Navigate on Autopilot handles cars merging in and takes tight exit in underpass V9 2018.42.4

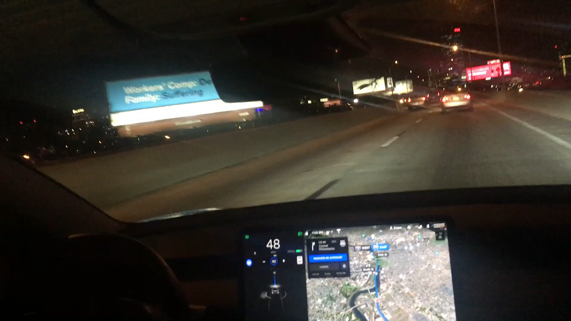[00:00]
Here we are running version 9, driving on a highway that's fairly narrow, and we have a couple of merges into our road coming up, about 2, and then we're going to make an exchange off the highway that's a very tight exchange. My expectation is that it's, I'm going to have to take over,
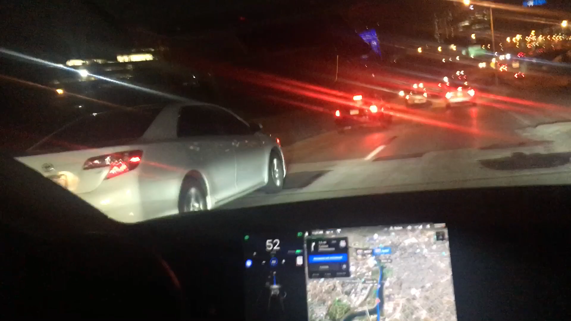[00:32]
but we'll see what happens. So here's the first exchange, we're getting some pressure, traffic,
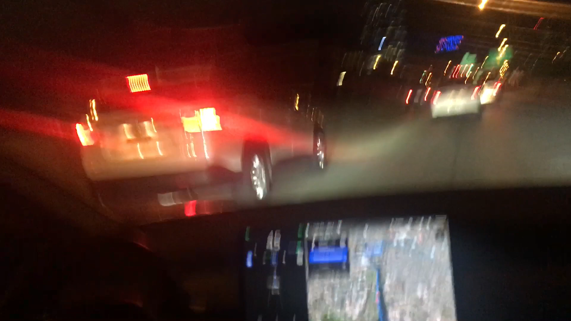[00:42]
some cars merging into our lane, handling that fine, really didn't have to do much there, but it slowed down nicely, and not abruptly. I'm going to get into the left hand lane, force, press, left turn signal, to get into the left lane, to force it into an uncomfortable situation, with cars merging in here, we'll see how it performs. It's actually letting this car in.
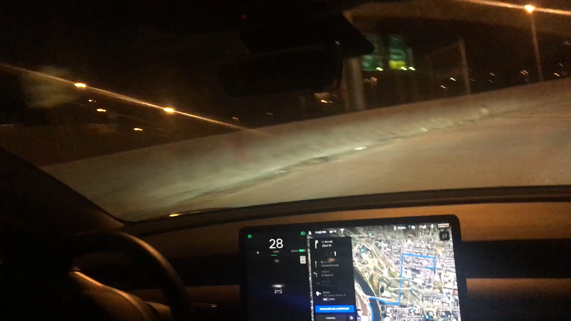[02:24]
It's trying to navigate this turn at 50 miles an hour. It's trying to accelerate to 50. Um, so that was, that was pretty cool. I, I did... Wow. It just, I can't believe it just took that interchange. That was, that was awesome.
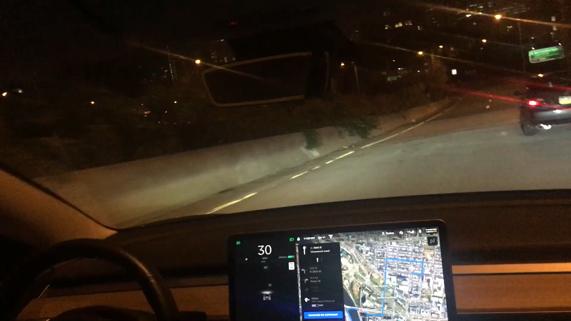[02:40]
Um, I'm going to have to review that video to see what just even happened. Alright guys, uh, thanks for watching. Have a great day.